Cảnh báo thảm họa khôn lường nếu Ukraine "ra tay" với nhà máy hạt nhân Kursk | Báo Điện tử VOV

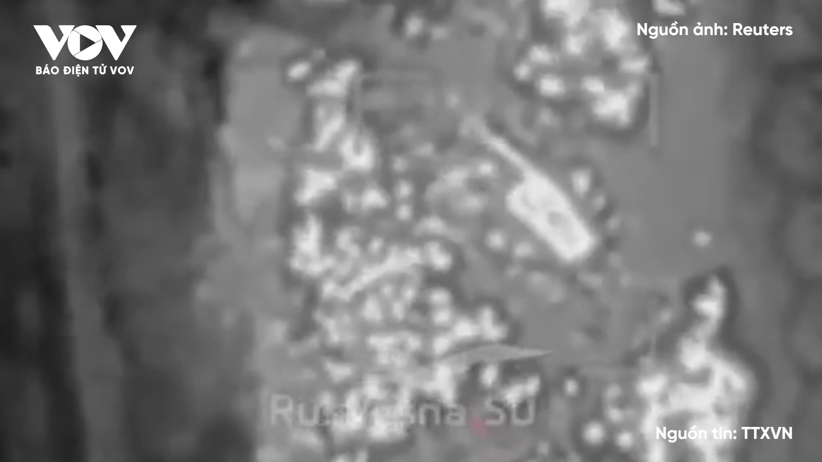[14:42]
Đoạn video do quân đội Nga công bố ghi lại cảnh lính Ukraine đã giấu khẩu pháo tự hành trong một rừng cây. Tuy nhiên, UAV Nga vẫn phát hiện ra khẩu pháo và triệt hạ nó sau một đòn tấn công duy nhất.